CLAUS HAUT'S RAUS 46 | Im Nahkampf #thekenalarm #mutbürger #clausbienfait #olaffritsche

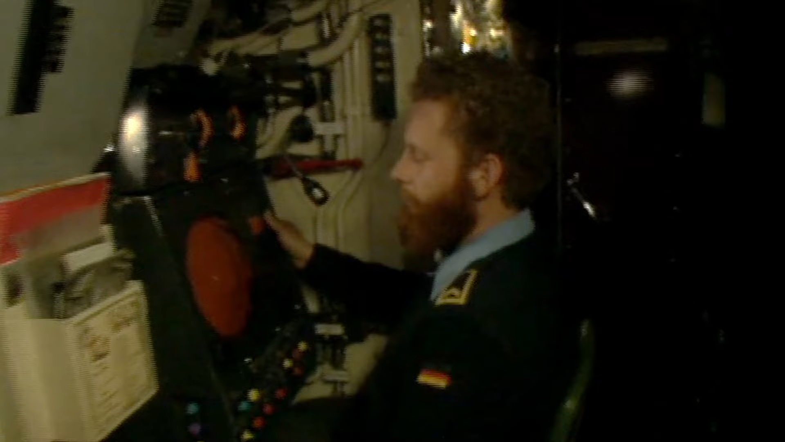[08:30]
Oh, mein Name ist Stefan Mennecke. Ich bin, wie der 1-Büro eben erwähnte, hier an Bord der Sonarmeister. Im Moment bediene ich allerdings bei schlechter Sicht das Radargerät.
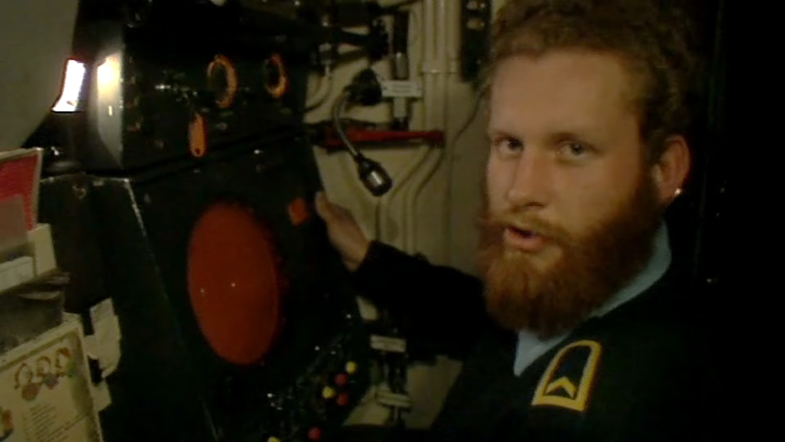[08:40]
Normalerweise kümmere ich mich um die Sonaranlagen hier an Bord. Das ist ein akustisches Ortungsgerät, das unter Wasser arbeitet.
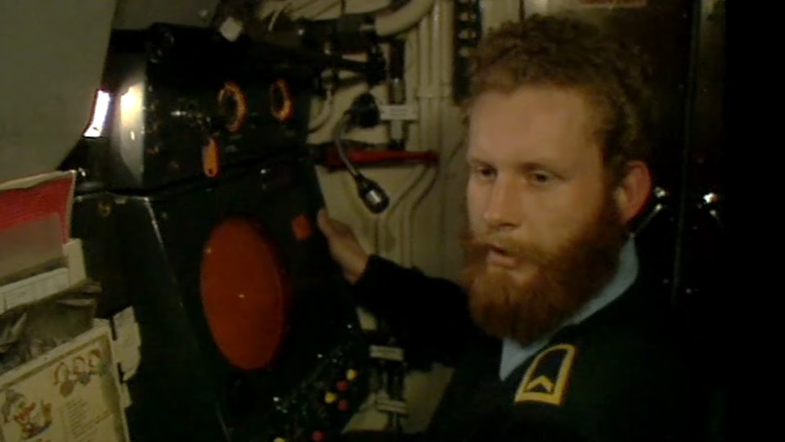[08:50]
Man kann sich das so vorstellen, dass es ein Radar ist, mit dem man hören kann. 1-Büro? Ja?